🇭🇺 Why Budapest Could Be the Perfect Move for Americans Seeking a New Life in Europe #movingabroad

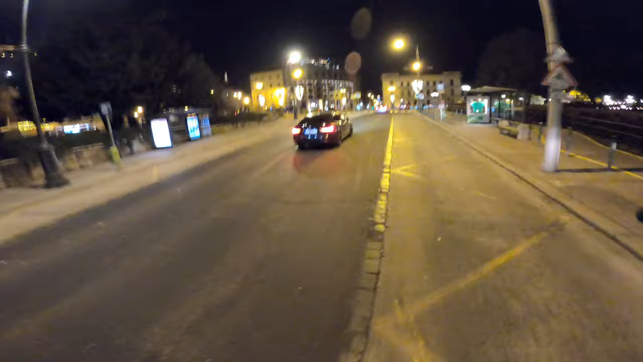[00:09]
at that beauty behind me, guys, and in front of me.
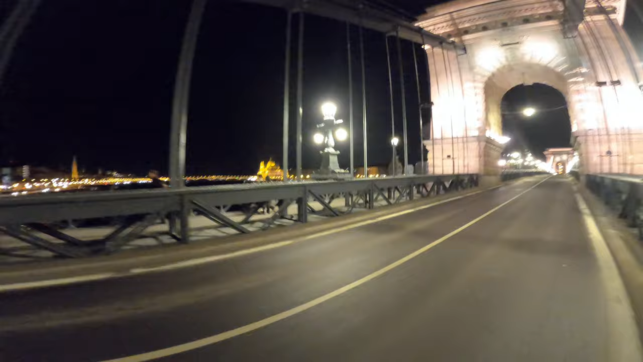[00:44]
Oh my God. Everywhere you look, there's beauty. Behind me, there's beauty. To the left, there's beauty.
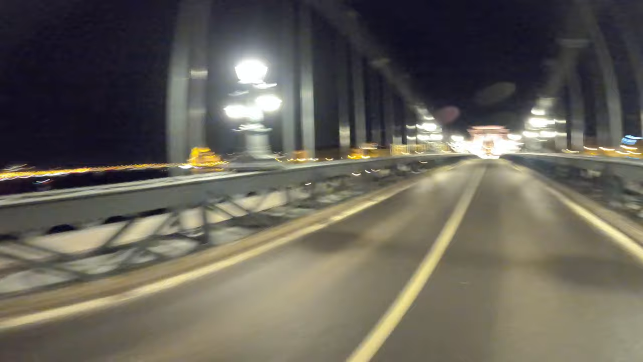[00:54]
To the right, there's beauty.
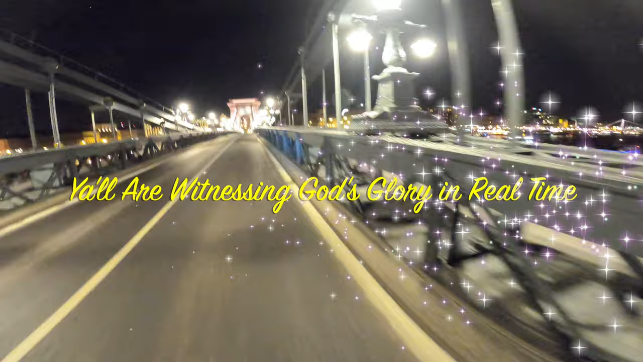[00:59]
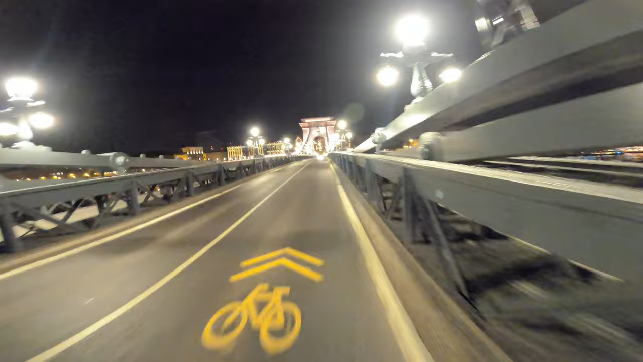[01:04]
Beauty everywhere and anywhere you look.